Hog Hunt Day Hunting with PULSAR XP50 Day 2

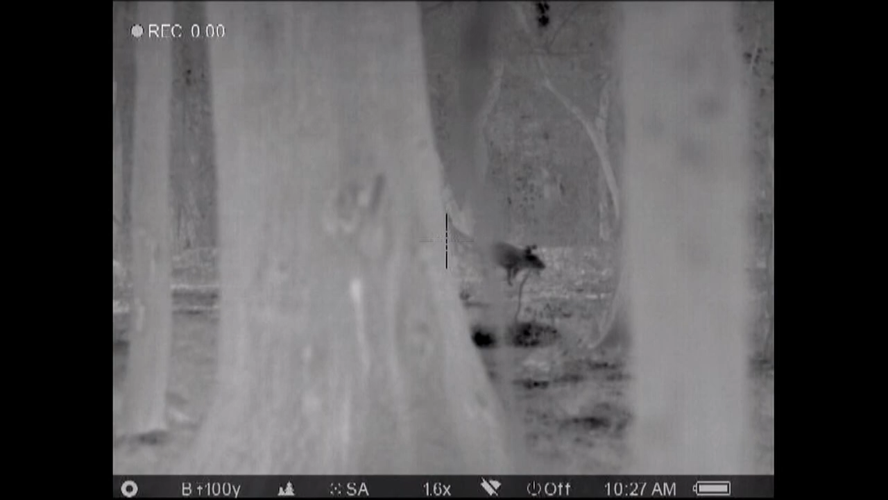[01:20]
Okay, in this video, using thermals during the day, a big sounder came in with a big mama sow,
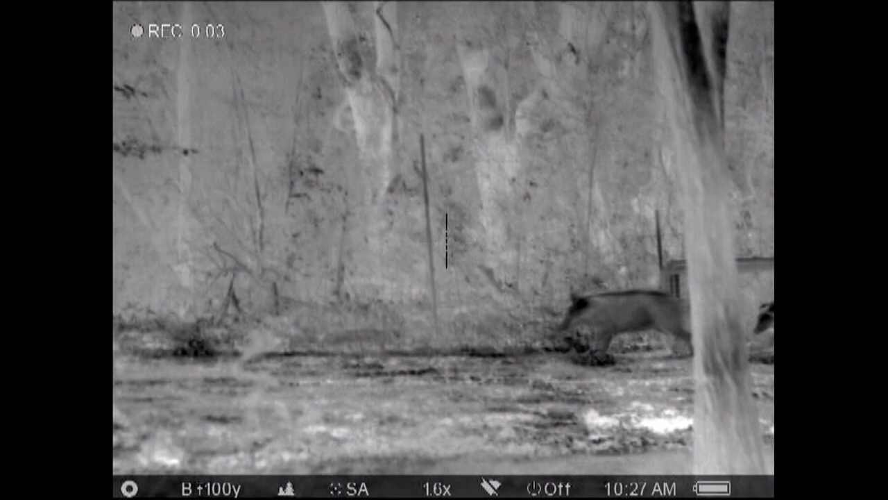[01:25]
and she ended up seeing me, so I took a shot running, bam.
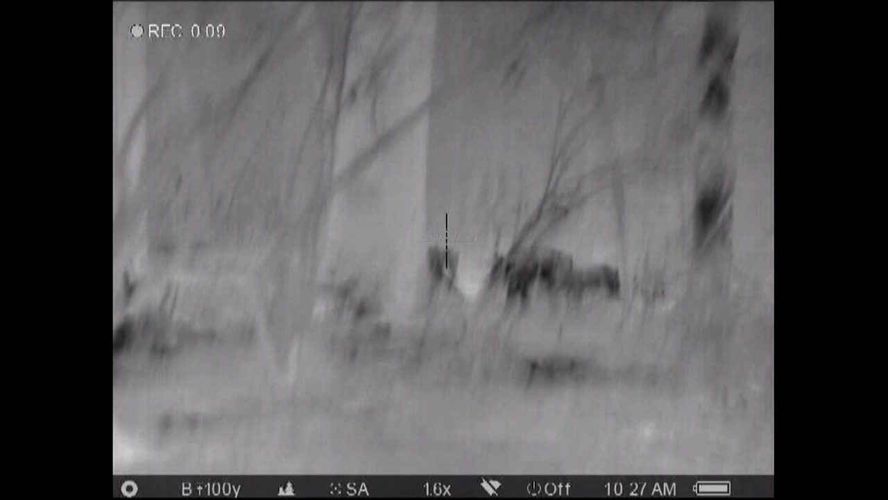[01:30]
I took another shot at her running, and that one must have hit her in the spine because a couple seconds later,
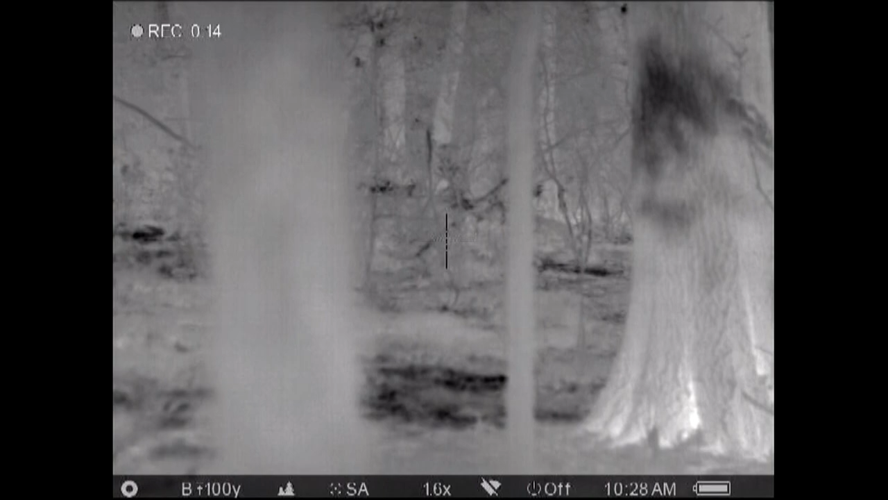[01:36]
she drops, and I knew I hit her two times with solid shots, and she falls over right there by the tree.
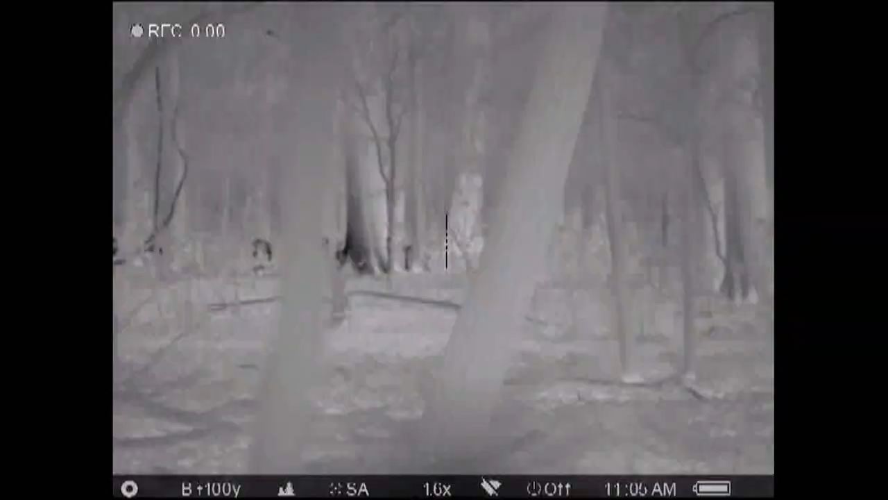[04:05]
Now this time I spotted a big sounder coming into my right hand side,
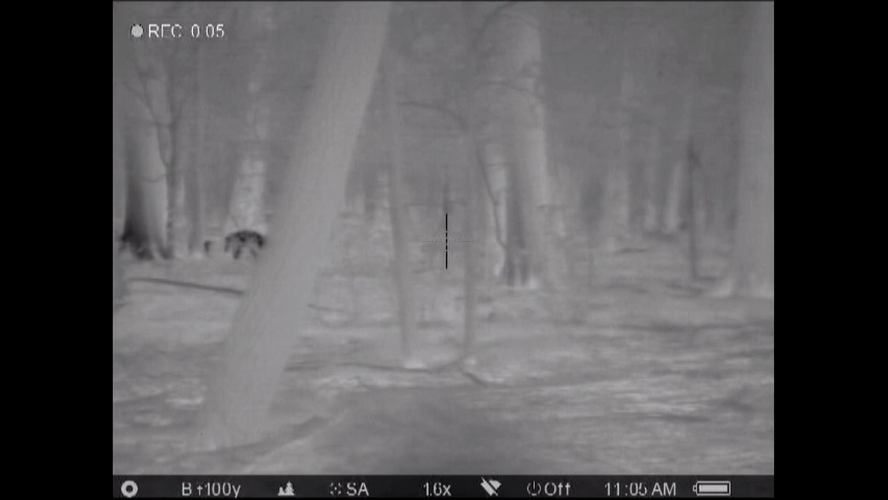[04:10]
and I spotted a nice boar, and I knew I was only going to get one shot at this, and there were trees, so I planned my shot.
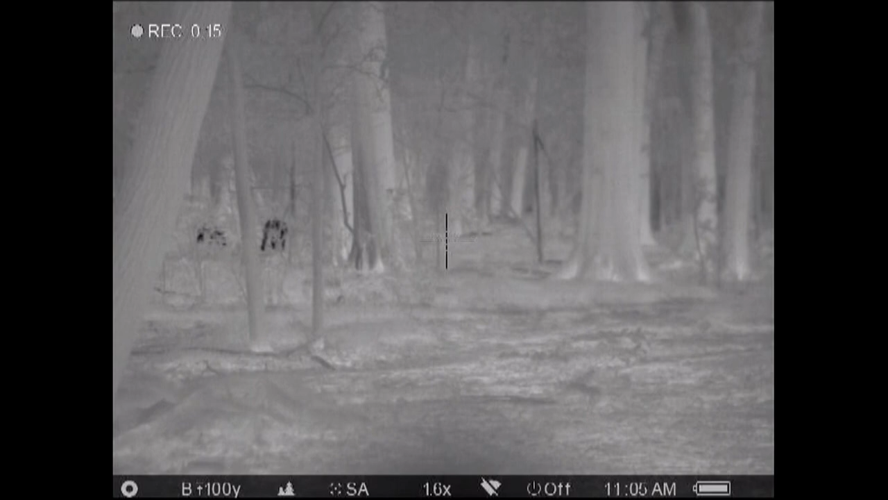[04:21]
I was going to let the smaller one walk forward first, and then I was going to shoot the big boar in between the trees. So that's basically what I did.
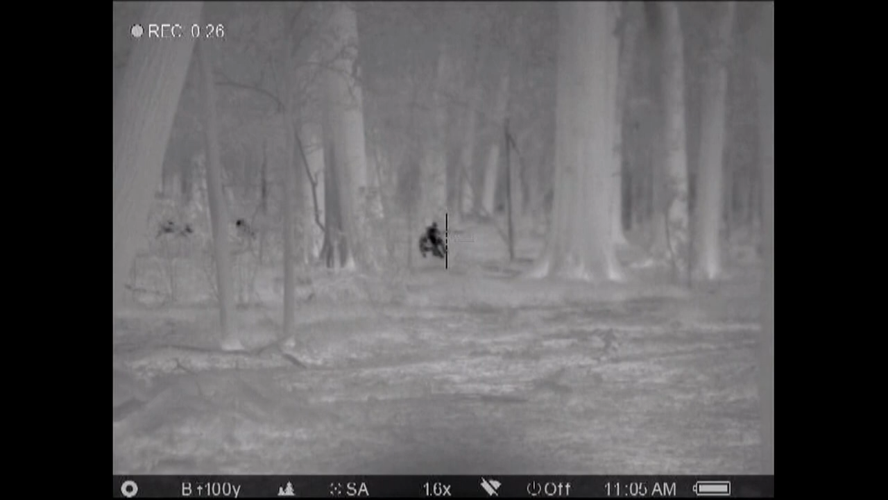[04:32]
I let the first one go through, he comes through, bam, and I basically finish him off. Two shots, he goes down. I'm using 129 grain Hornady SSD for my Creedmoor, and those bullets are absolutely deadly.
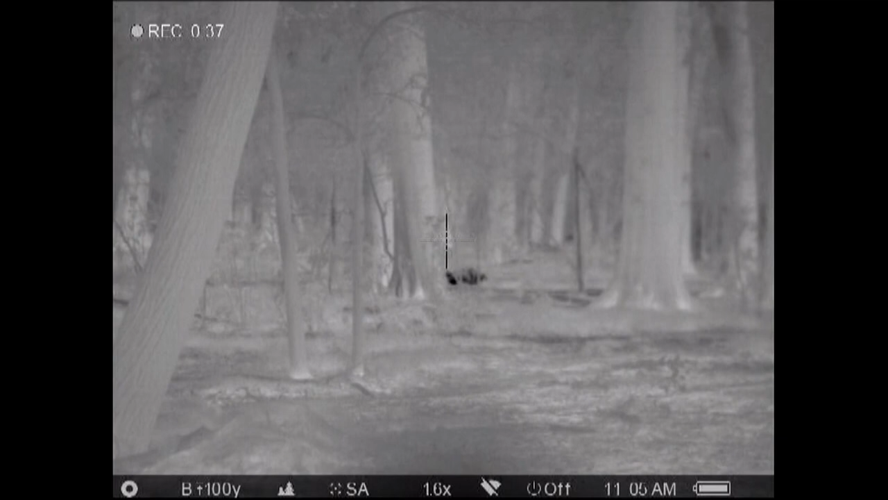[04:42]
The exit wound on this thing was just crazy. I'm surprised he's even kicking. But anyway, that's the big boar in the honey hole.
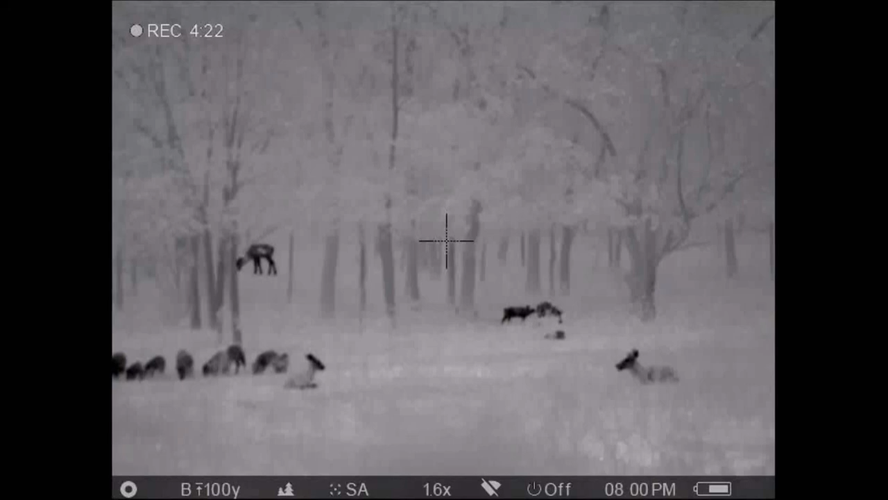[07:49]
Okay, in this video, there was a bunch of pigs. And we both had our mark on a pig.
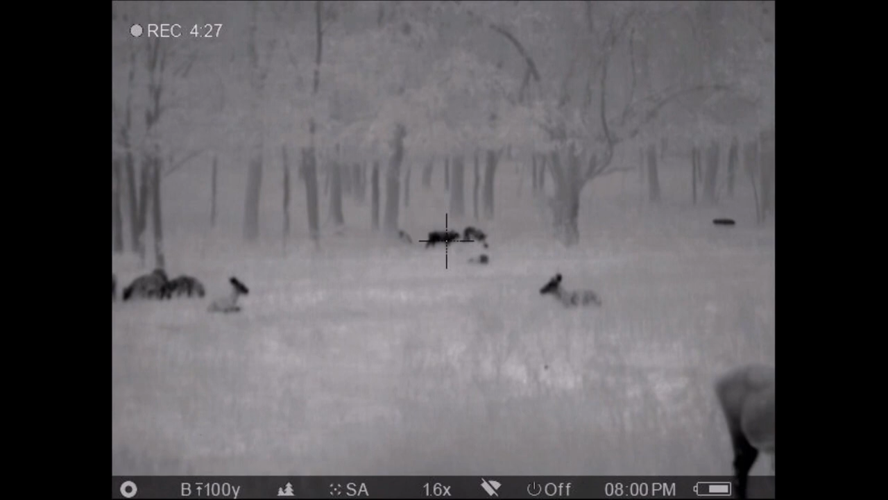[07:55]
This one was doing a little sniffing, so I thought it was a perfect time to get that beautiful shot.
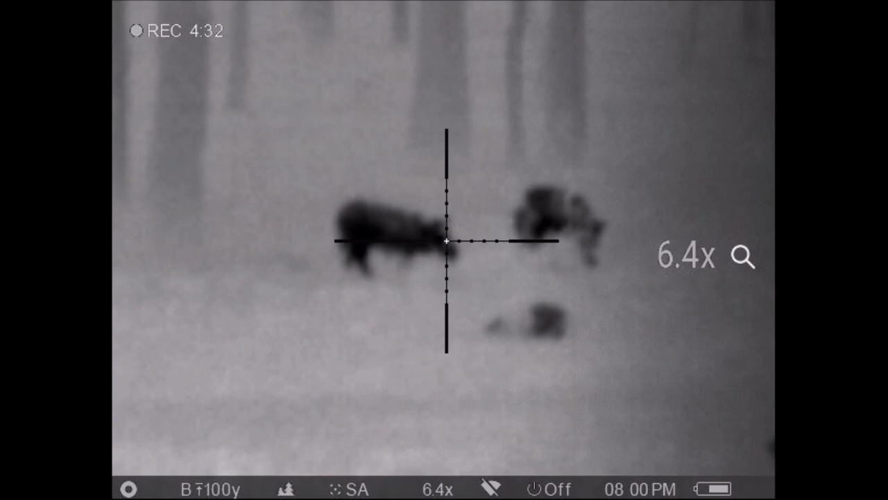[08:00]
So I put him down. I decided to take another shot here to
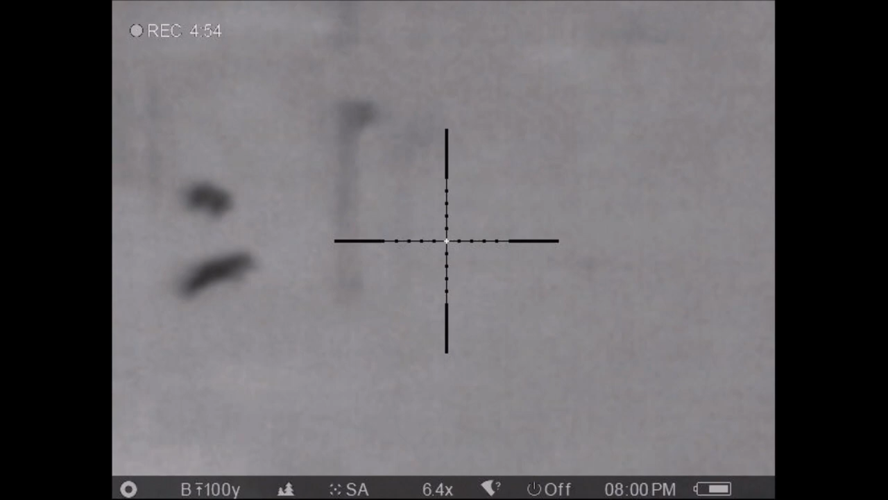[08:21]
So, what a tough animal.
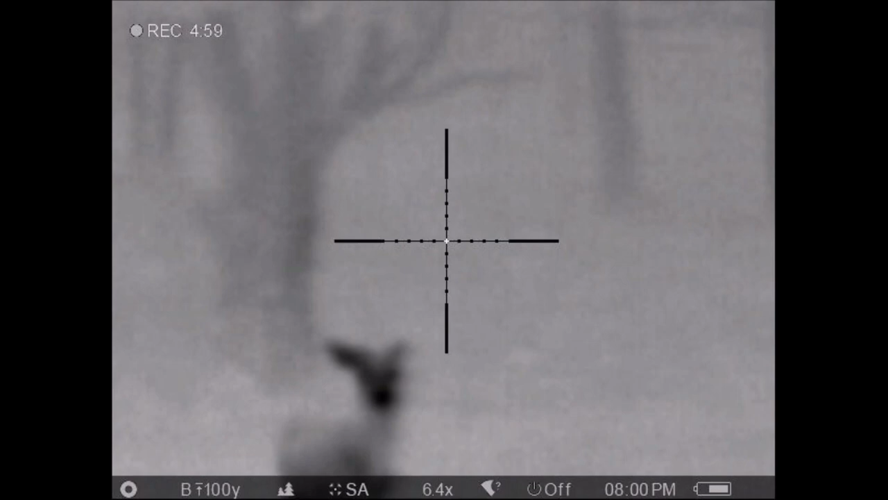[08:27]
But, yeah, ended up shooting two in that scenario right there.
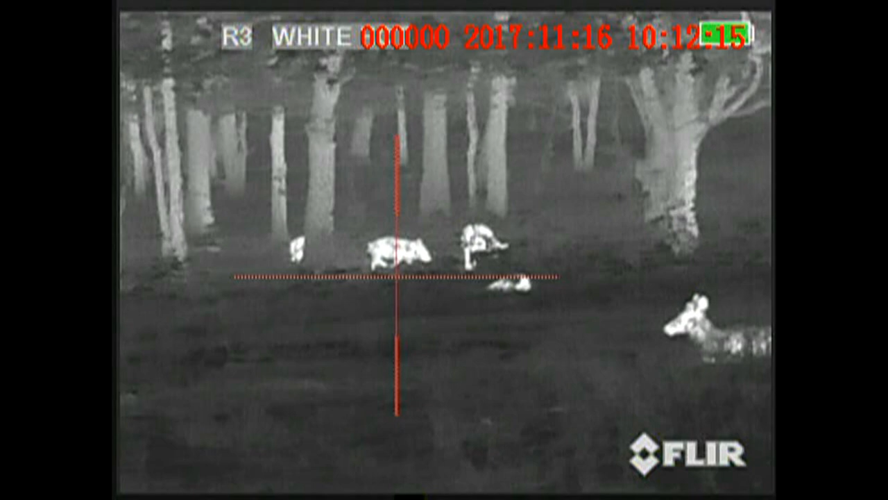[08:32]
I'm doing a voiceover on this because my daughter thinks she misses. I shoot the pig in the front, but there's a pig behind it. She actually shoots the pig next to mine, and the pig drops.
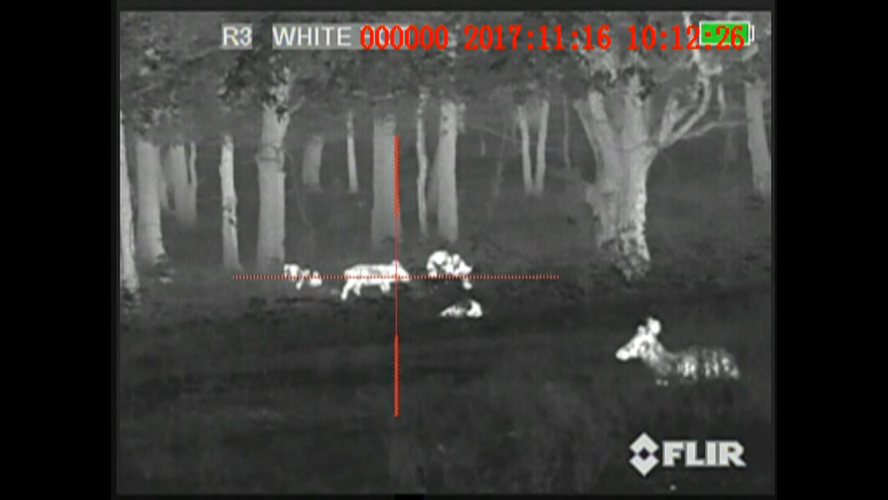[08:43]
Take a look, and I think you'll see exactly what I see. There's two pigs there, and two pigs go down.
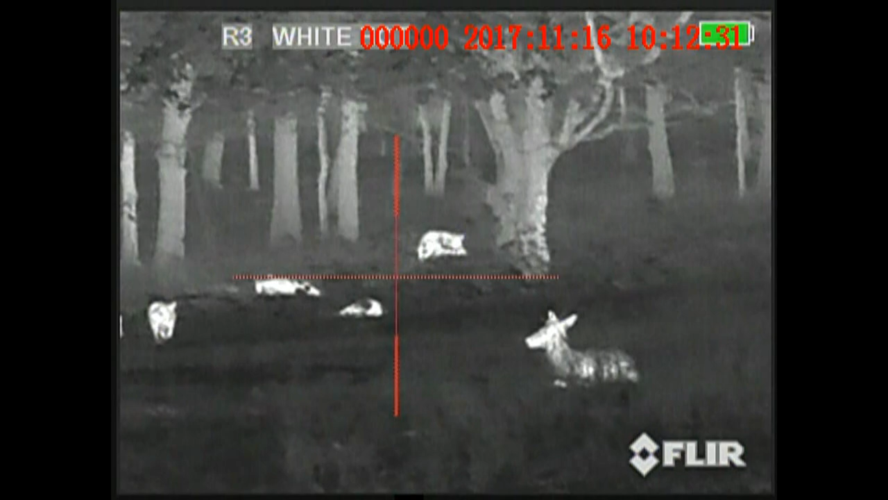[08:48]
She shoots, I shoot. I shot low, she shot high.
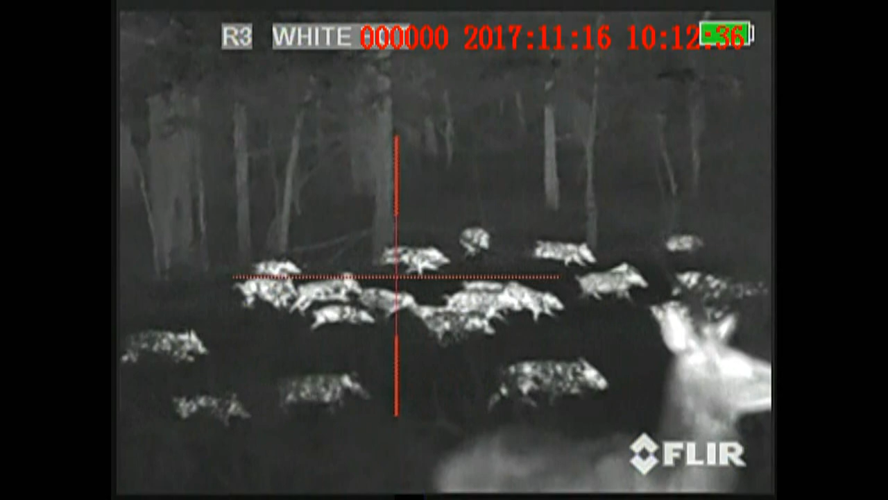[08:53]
And we end up killing two pigs with one shot.
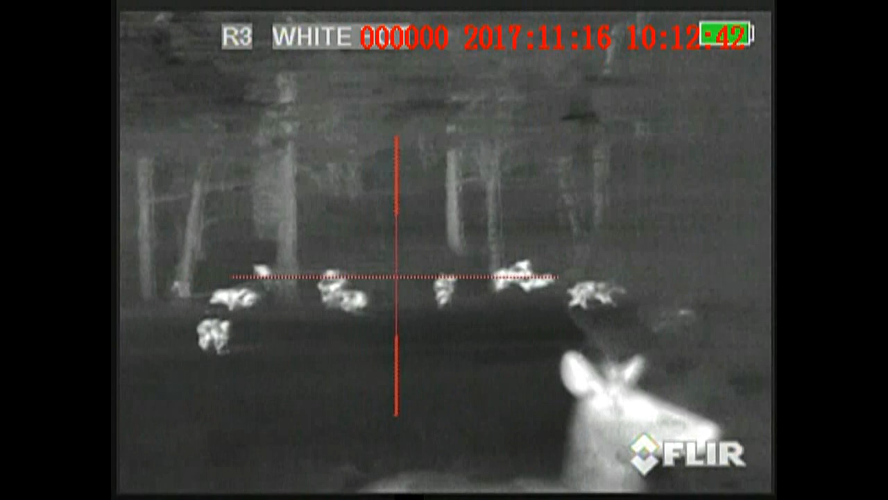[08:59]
And then, of course, Tally took another shot at that one with me, helping me out. I mean, between the both of us, we put six shots in that animal that ran off.
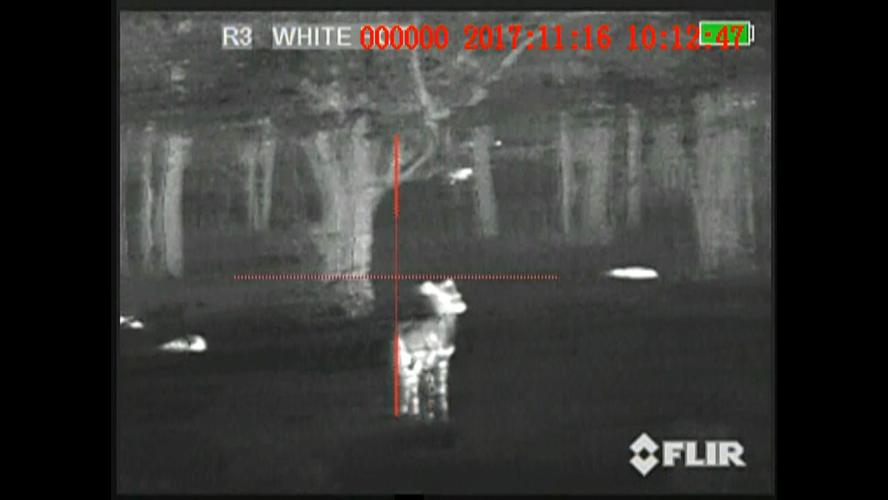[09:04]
But, yeah, we end up killing